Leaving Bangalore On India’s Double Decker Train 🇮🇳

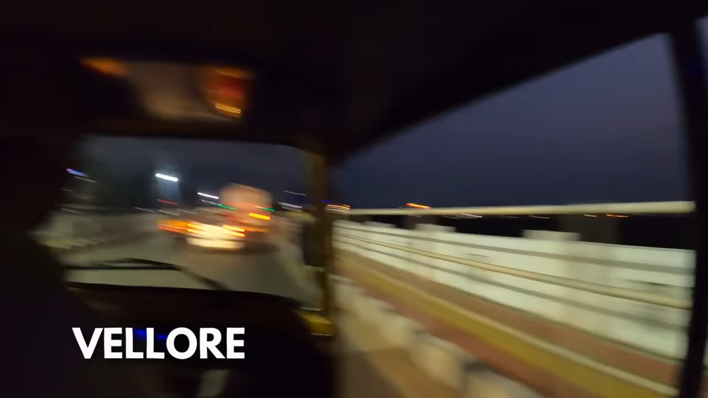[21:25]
Vellore River into Vellore. I know. And you got the mountains on this side.
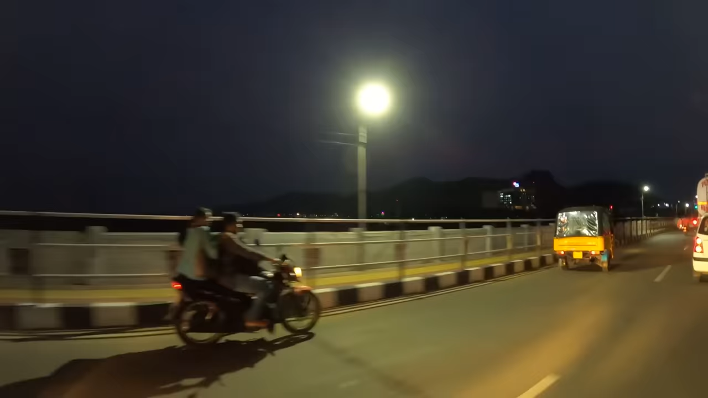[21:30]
It's pretty much dark already. Watch your head. It's all right. It's your friend.